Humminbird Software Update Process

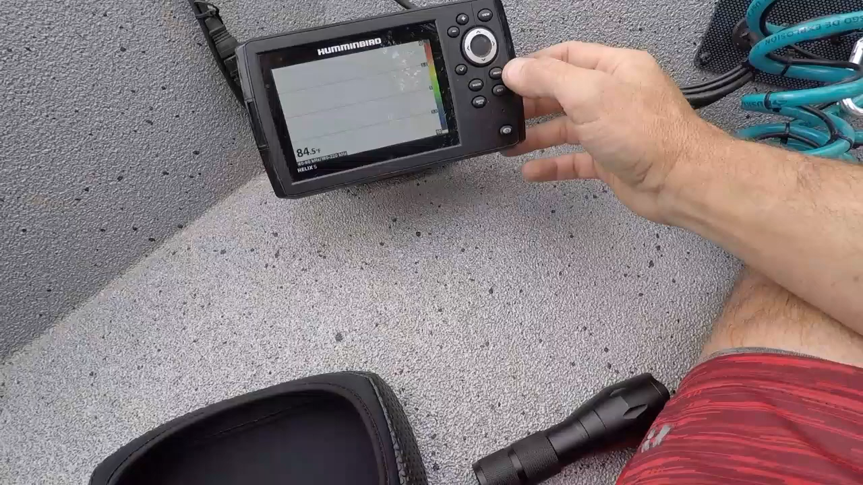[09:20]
But first thing I want to do is on the last one, we will restore the defaults.
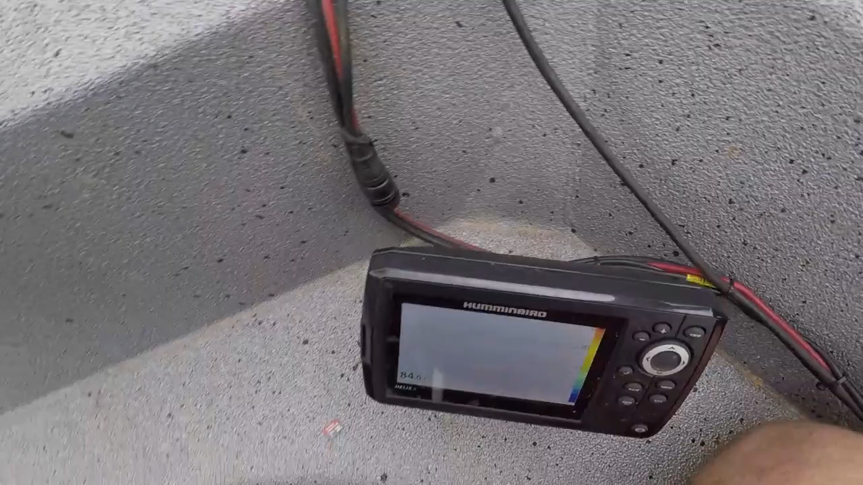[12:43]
Yep. I can feel my transducer thumping.